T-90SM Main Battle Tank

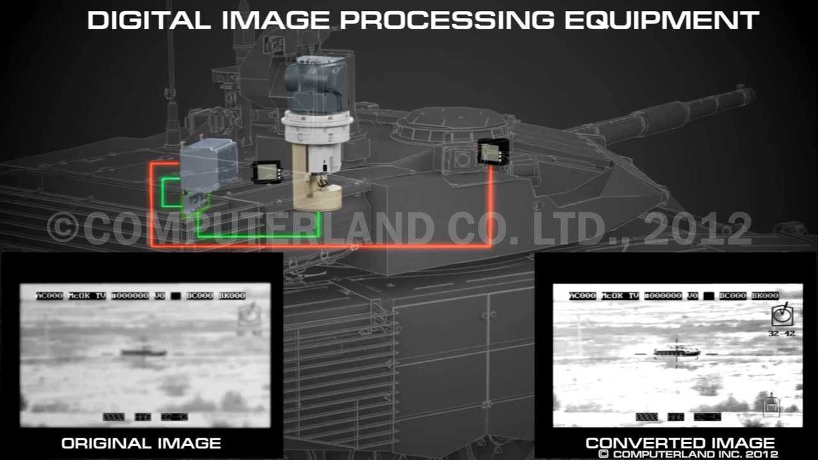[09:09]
In addition, the equipment performs the function of automatic target tracking,